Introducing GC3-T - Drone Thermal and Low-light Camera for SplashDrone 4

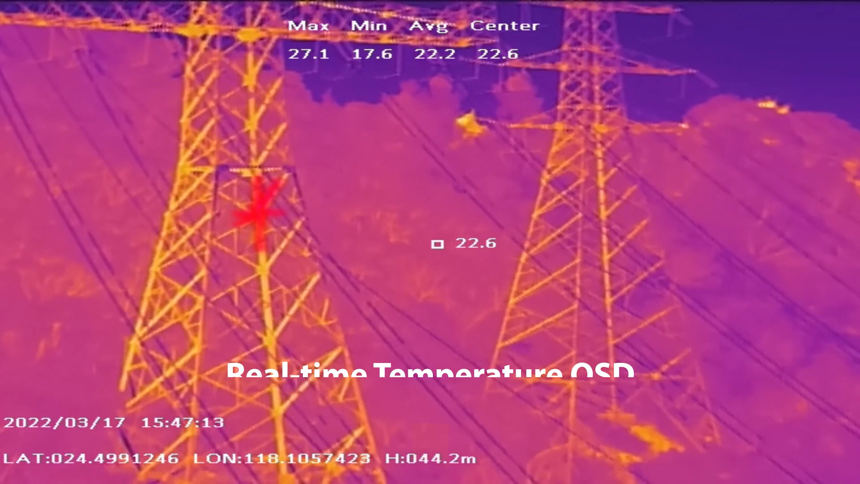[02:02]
sends out alerts if an object exceeds a pre-set temperature limit, which might imply possible points of failure.